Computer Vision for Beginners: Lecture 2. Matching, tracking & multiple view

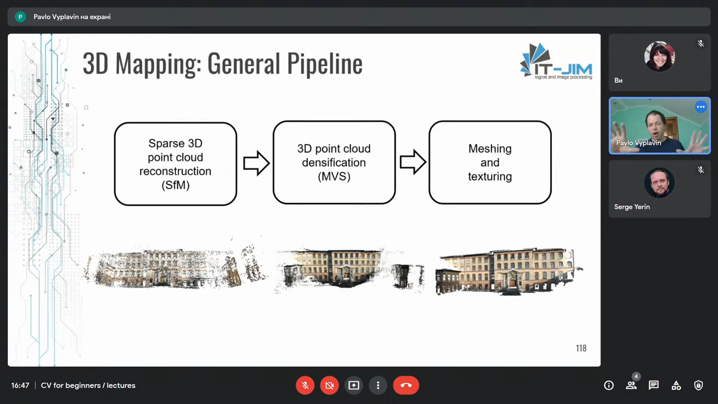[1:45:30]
описывать полученные точки, и при этом это будет наиболее дешевым способом. Дешевым в смысле количества треугольников, которыми мы это делаем. Вот. И таким образом у нас получается новая модель. Она уже содержит какие-то фейсы, какие-то треугольники, и на этих фейсах мы можем спроецировать какую-то текстуру. Вот примеры точек. Это точки, которые заматчены. То есть у нас есть несколько разных взглядов на один и тот же объект, и есть матчи между ними. Матчи, как мы получали для стерео, как мы можно было получать для того, чтобы сделать детекцию планарного маркера. Но только здесь это все не планарно, здесь все сложнее.
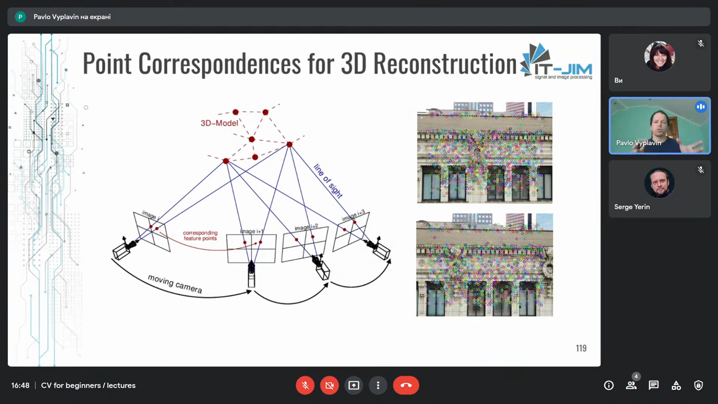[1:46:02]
То есть получается, что связи, которые описывают эти точки между собой, они более сложные. Вот. Ну да, это описание Bundle Adjustment.
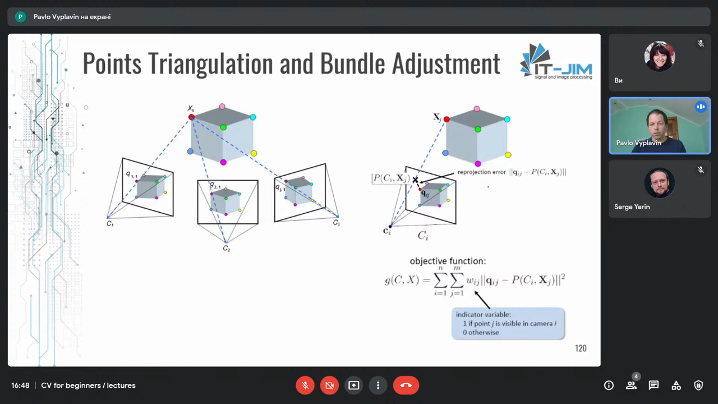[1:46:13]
Пример того, как получается sparse. То есть редкая.
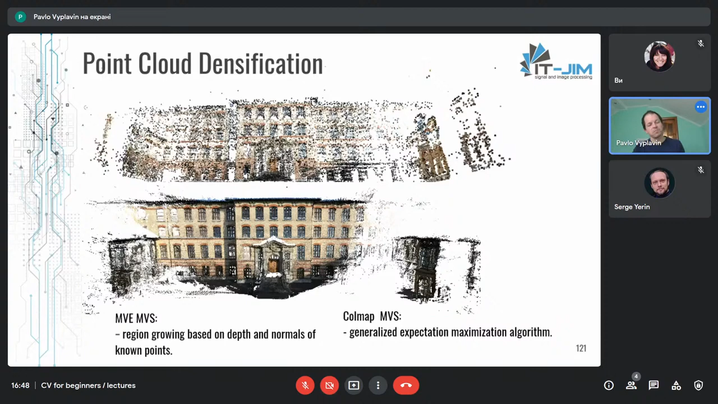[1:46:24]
Ладно, sparse Point Cloud и Densu Point Cloud. Разреженная. Разреженная, спасибо. Вот. И в финальной модели.
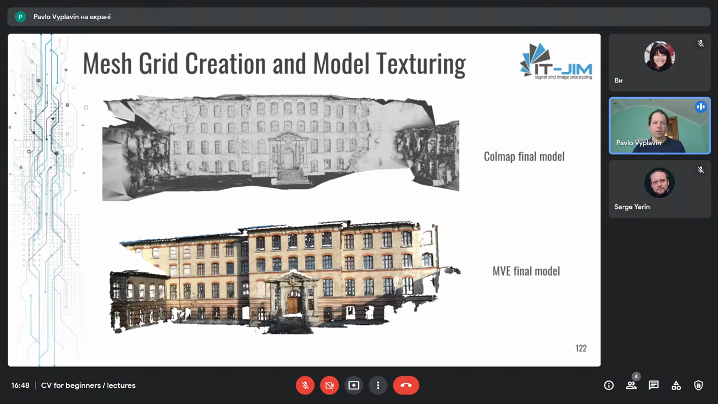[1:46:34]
И вот как эта модель выглядит, если ее